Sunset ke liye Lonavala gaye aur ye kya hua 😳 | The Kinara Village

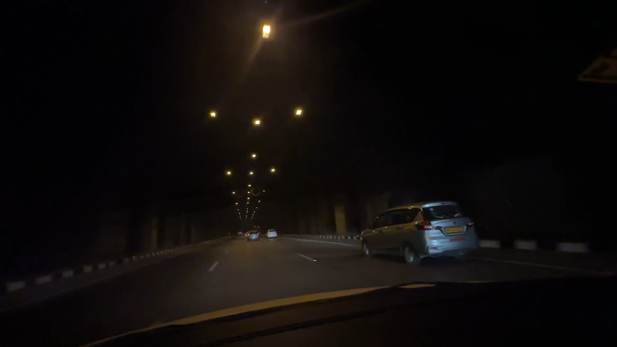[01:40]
तो अभी अभ यहां से हमें कितना टाइम लगने वाला है? 40 मिने इस है? 40-45 40-45 मिनेट सामें लणावला तक लगेंगे हम अल्मूस्ट पहुंचने वाले होते हैं
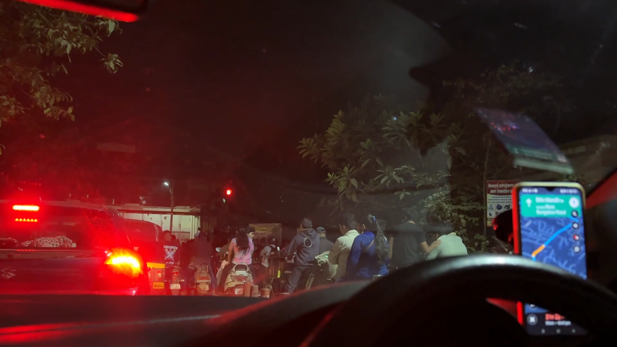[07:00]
जाना था बट गूगल मैप्स के परों से हम पताने कहा हम पूंचुगे वो तो रास्ते का एंड था अभी हम अब वहां से वापस आए उसी रोड पे जहां से ट्रेन चल रही थे और तब से यहां से ट्रेन चल रही है देखिए इसमें सीमेंट है आदे
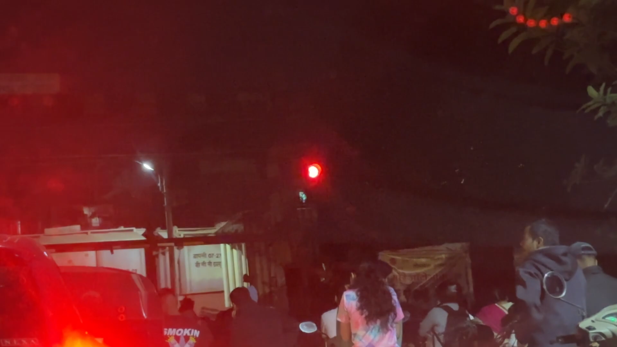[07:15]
गं यह पता समझ नहीं आ रहा है कभी खतम होगी ट्रेन पर ट्रेन पर ट्रेन पर ट्रेन तो गाइस यह हम अंदर
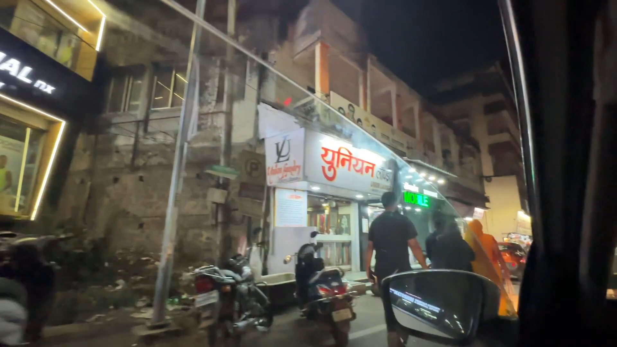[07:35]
मार्केट के रोड से यह शैद एंजी रोड है लुनावला
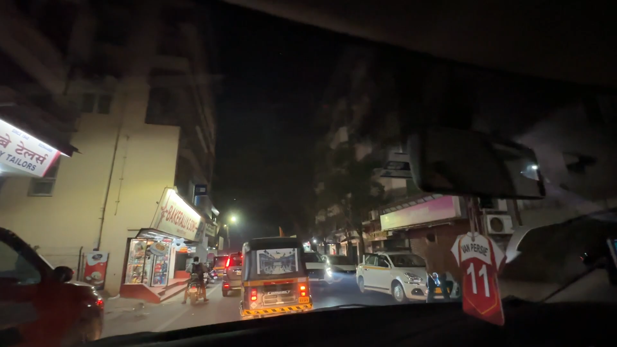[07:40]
में यह देखिए पाफी ज्यादा शॉप्स दिवाहां से अभी यह एंड हो रहा